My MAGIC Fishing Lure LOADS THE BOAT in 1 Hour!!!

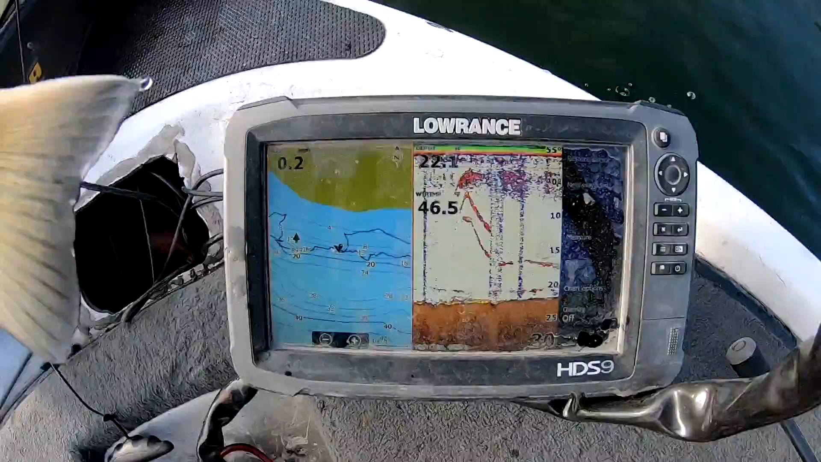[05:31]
got bait up top we got fish down there got a fish right here got the poles we got multi-species take the poles off because the wind's blowing zero all right buddy thanks for playing
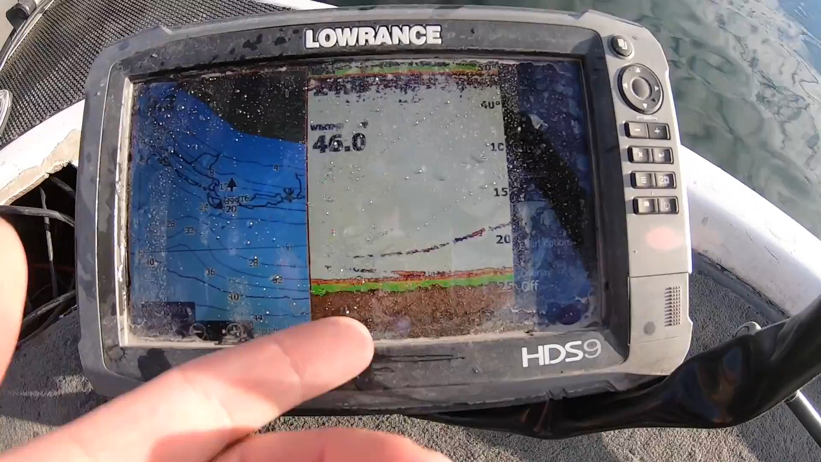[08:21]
this is what I'm talking about when I say they're on the screen guys so it doesn't look like much but that green line on the bottom that's like a hard rock bottom right
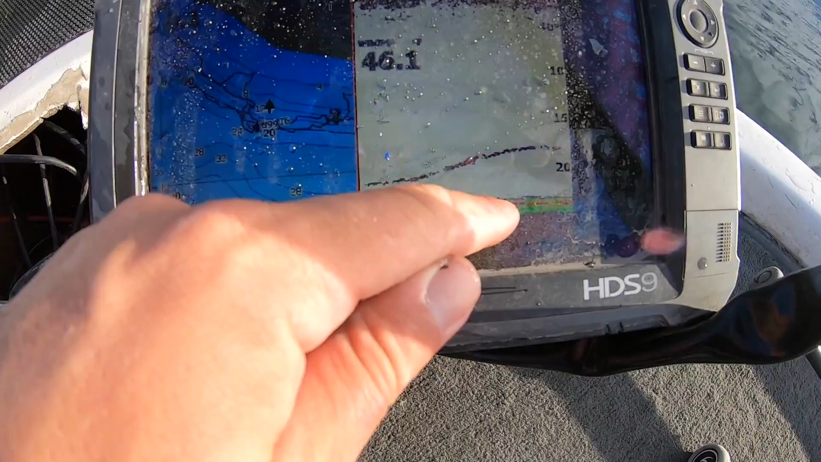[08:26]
above it right there there's a fish there's a fish up here there's this guy back here kind of streaking around
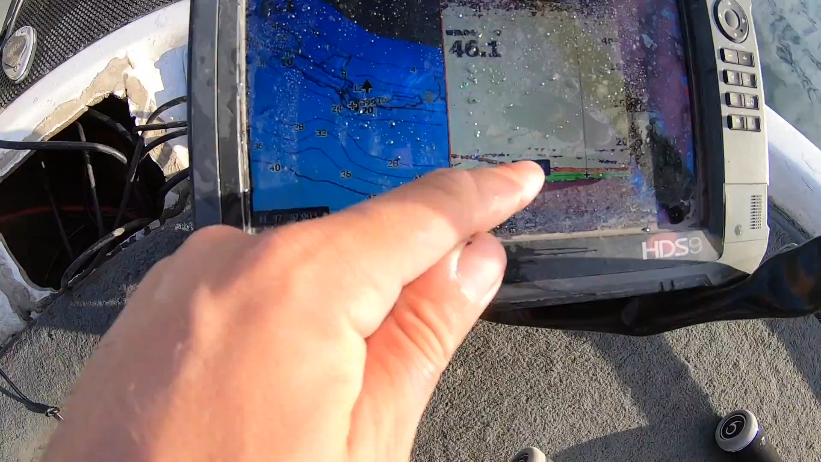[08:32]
they're kind of coming up there they're moving around I think they're swimming around quite a bit but yeah that's what I'm talking about when